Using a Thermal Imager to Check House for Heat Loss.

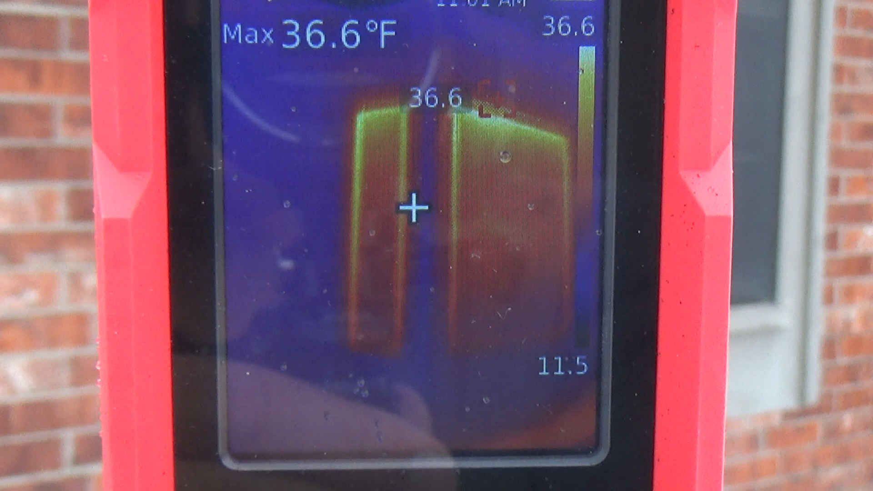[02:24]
On screen: max 36.6°F
So that's why you see, you know, a little hotter temperature difference up top.
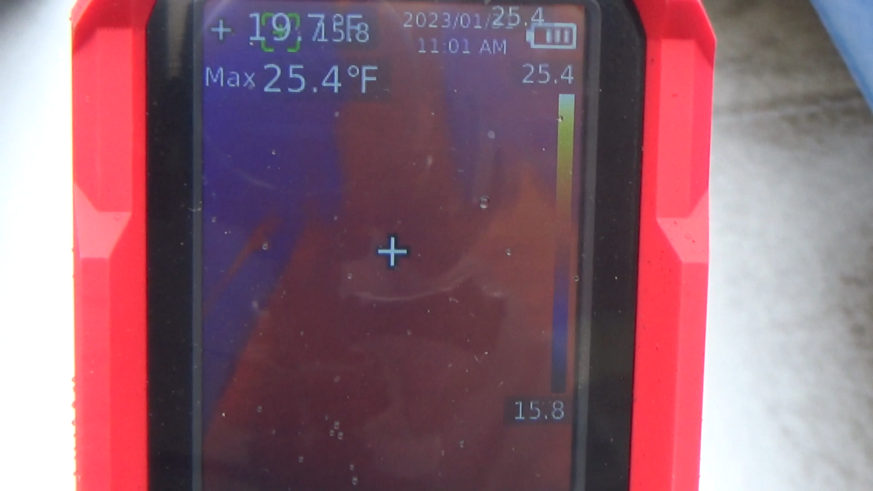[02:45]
On screen: max 25.4°F
Let's see what kind of cold is coming through.
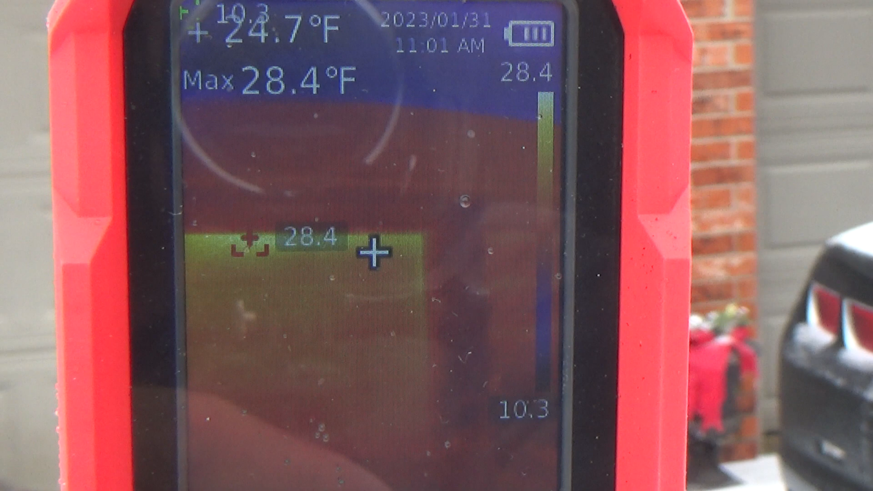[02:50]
On screen: spot 24.7°F, max 28.4°F
So let's look at the garage doors. There'll probably be a little bit of difference there. The garage is not heated.
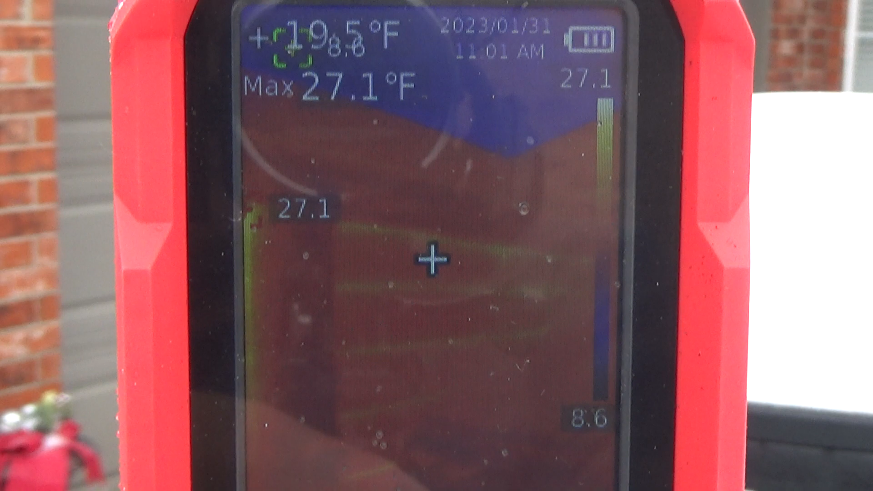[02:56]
On screen: max 27.1°F
So it's probably pretty cold in there.
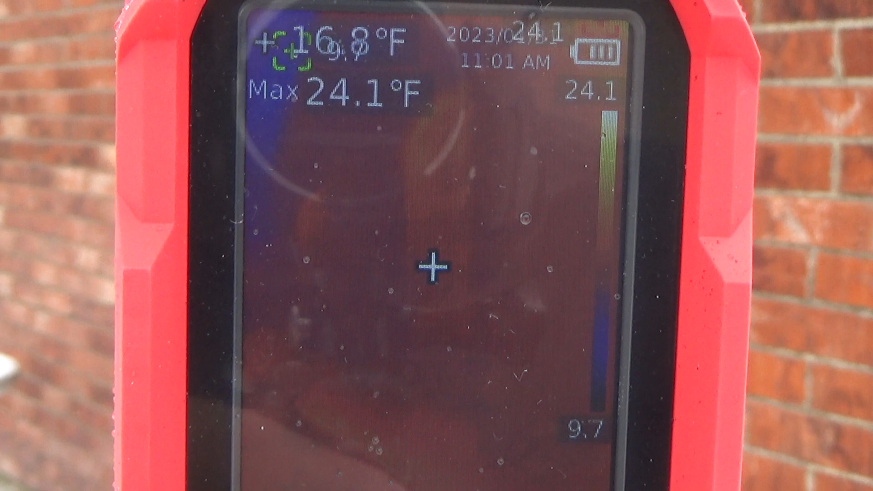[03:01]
On screen: max 24.1°F
In fact, you can see the windows here on the garage side. There's not a whole lot of difference in heat because the inside of the garage is probably pretty, pretty cool.
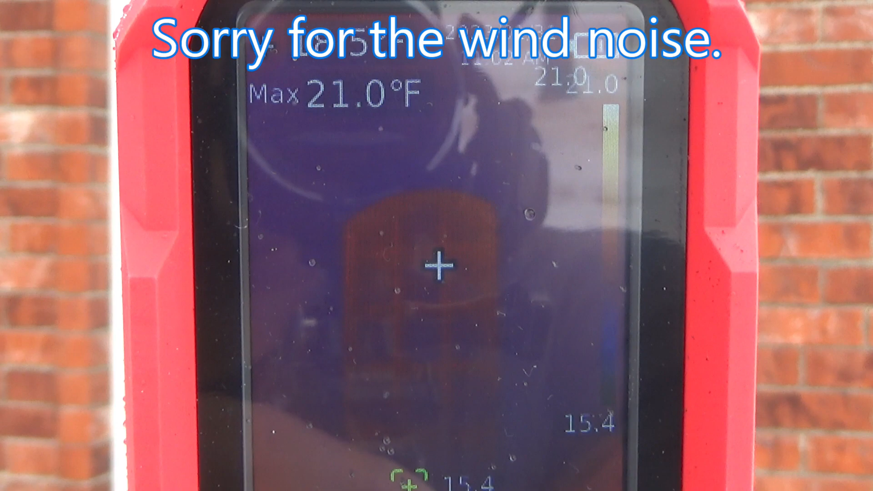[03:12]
On screen: max 21.0°F
Those go around the side of the house.
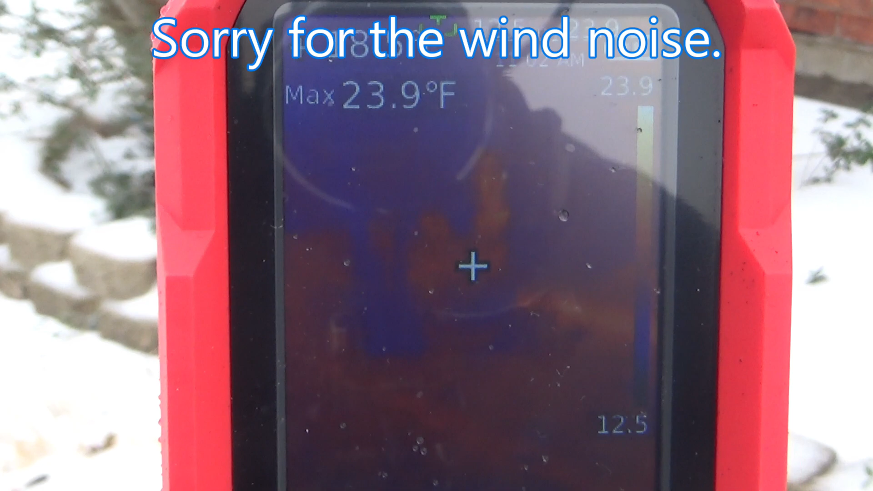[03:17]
On screen: max 23.9°F
I've never checked these windows on this side.
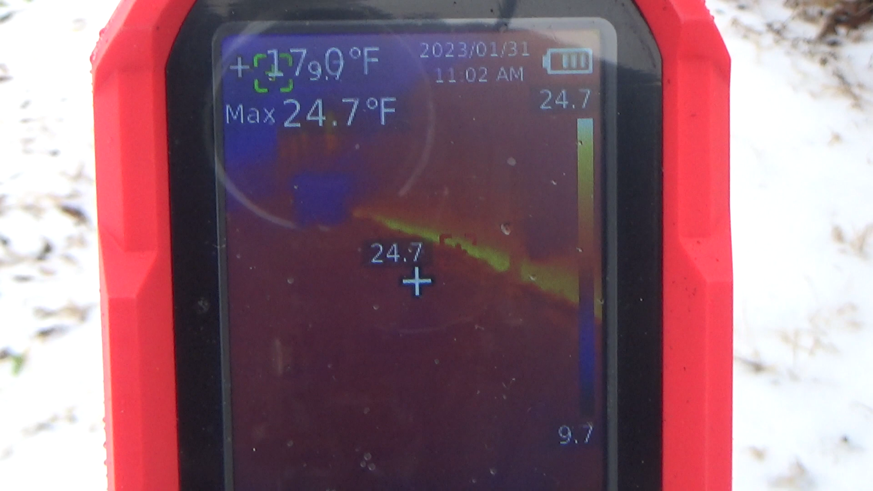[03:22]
On screen: max 24.7°F
Of course, there's a foundation. And I think what it's doing is it's absorbing heat out of the ground.
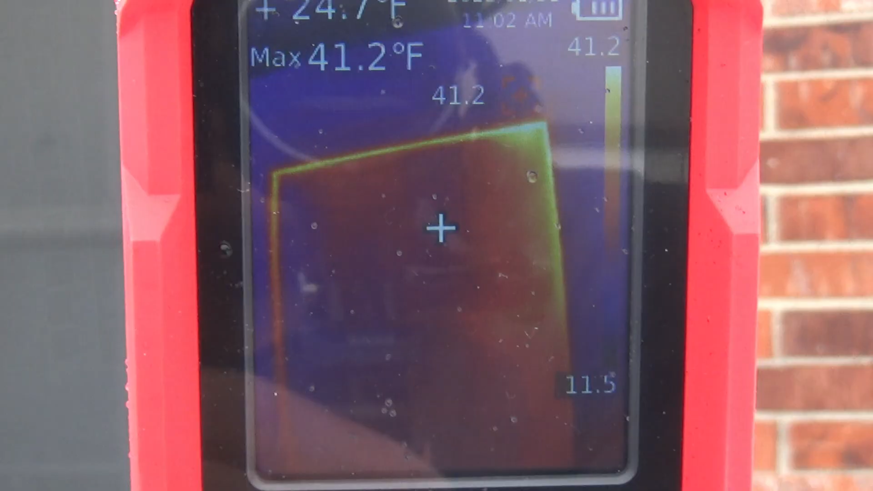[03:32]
On screen: max 41.2°F
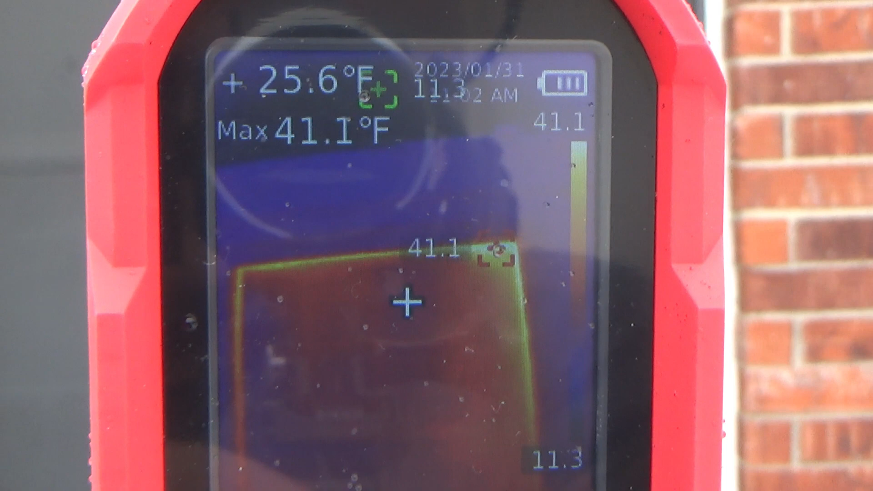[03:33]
On screen: spot 25.6°F, max 41.1°F
Not too bad up there in that corner right there.
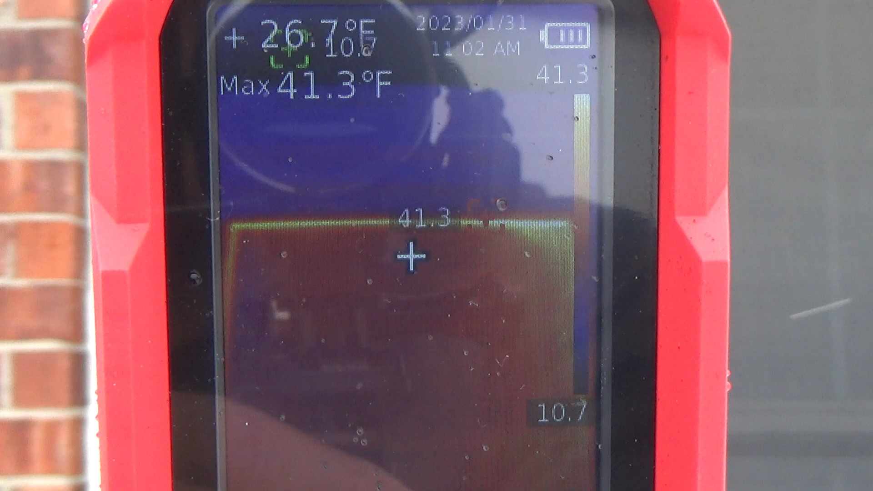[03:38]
On screen: max 41.3°F
It looks like there's probably a little bit more heat lost than that corner. Let's take a look at this window.
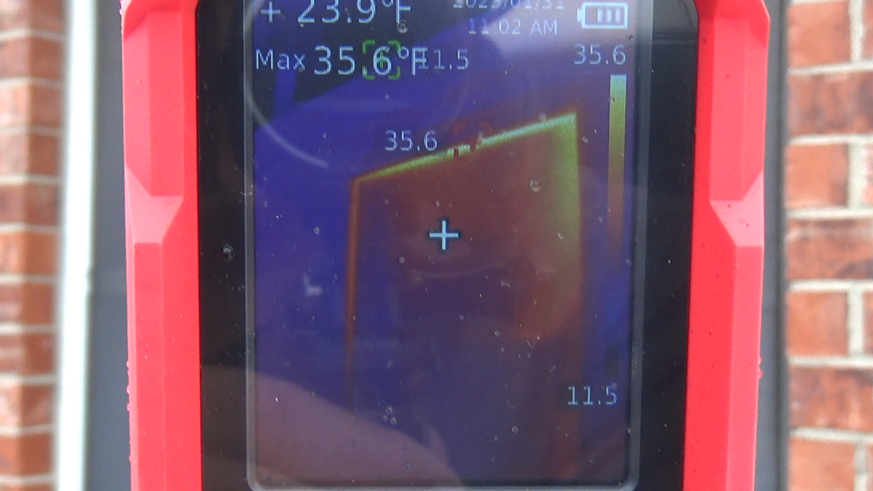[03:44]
On screen: max 35.6°F
That's not the same, I guess.